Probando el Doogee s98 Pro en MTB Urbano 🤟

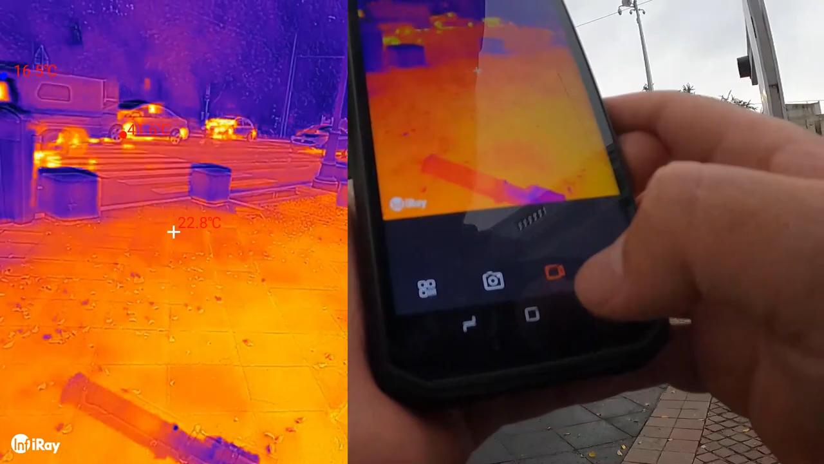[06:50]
On screen: spot 22.8°C
Vamos a checar ¿Qué tal está la temperatura por acá?
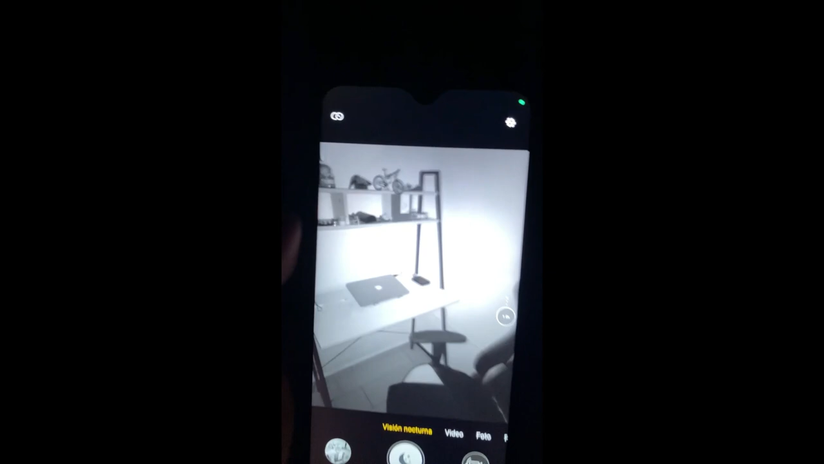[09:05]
Bueno amigos, aquí estamos probando la cámara de visión nocturna Estamos aquí en mi escritorio haciendo algunas tomas
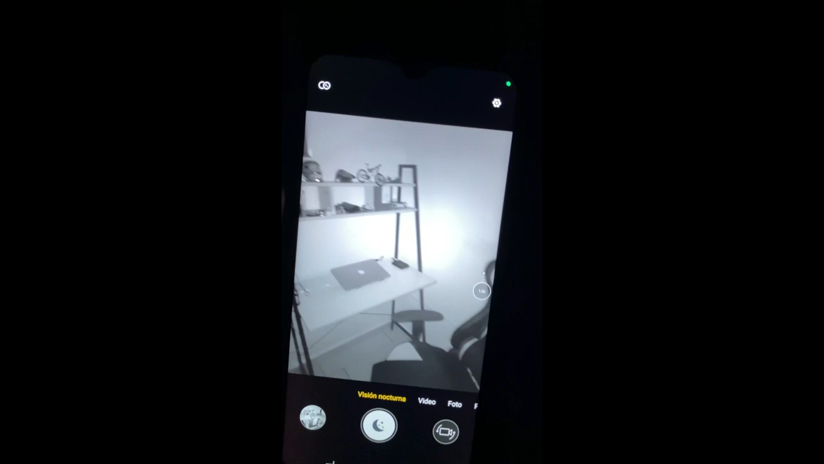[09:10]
Como pueden ver Se ve la nitidez bastante chida Están las luces 100% apagadas
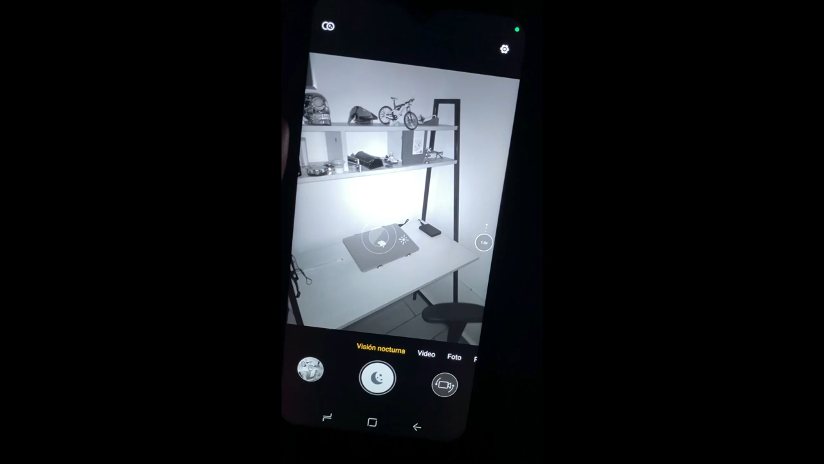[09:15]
Y el sensor la detecta pues muy bien
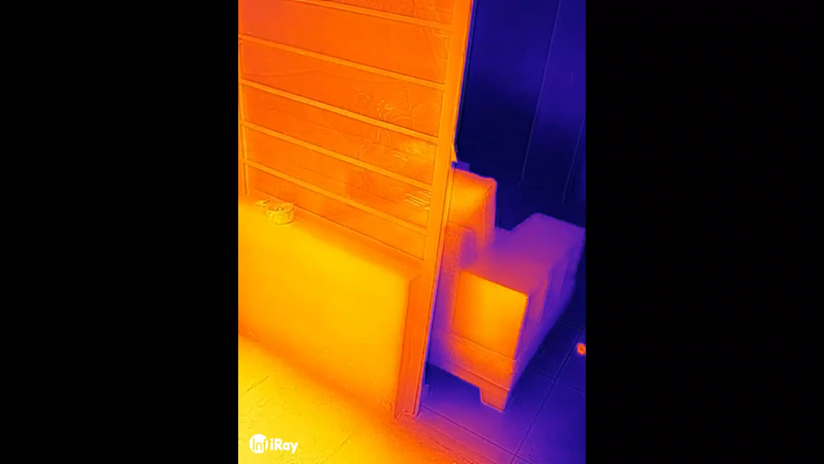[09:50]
Bueno amigos, esta cámara la verdad está bastante útil Sobre todo si quieres saber Pues que áreas de tu casa están más calientes, ¿no?
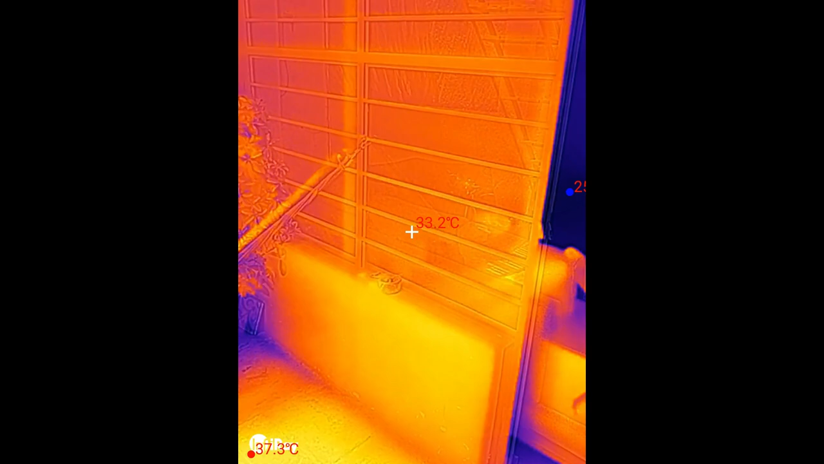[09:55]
On screen: spot 33.2°C, max 37.3°C
Por ejemplo aquí vamos a encontrar a la pequeña Michi
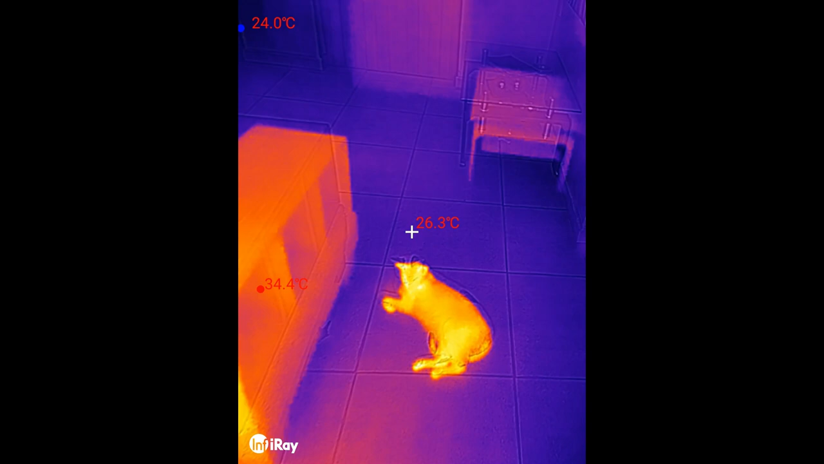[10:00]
On screen: spot 26.3°C, max 34.4°C, min 24.0°C
Irradiando calor Sus 34 gradotes Gracias por ver el video ¡Suscríbete!